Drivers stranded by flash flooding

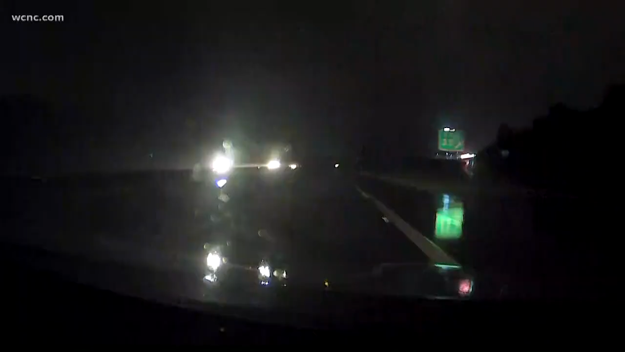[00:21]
Let me give you a look at what we are seeing on the roads. It has actually slowed up significantly from even just a few minutes ago. We're on 321 in Catawba County and it has just been pouring and there's been really bright lightning for the past hour of hour or so. All of this rain made it a really dangerous day on the roads. As of 830, medic responded to 83 crashes and they are getting ready for more as the rain continues this weekend.